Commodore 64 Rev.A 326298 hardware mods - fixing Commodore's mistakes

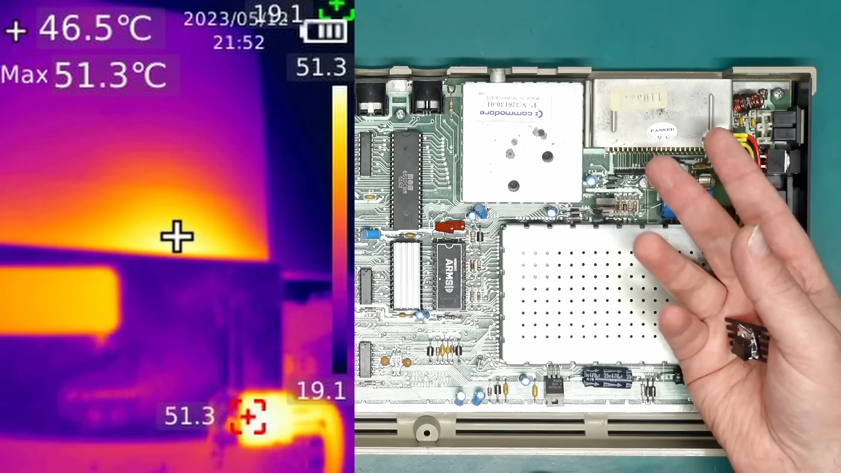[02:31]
On screen: spot 46.5°C, max 51.3°C
and if there's a cartridge in there I saw that hit about 45 degrees, which shouldn't be too much to melt anything, so that's perfectly fine and it's a lot better than having this hit 70 degrees after two minutes.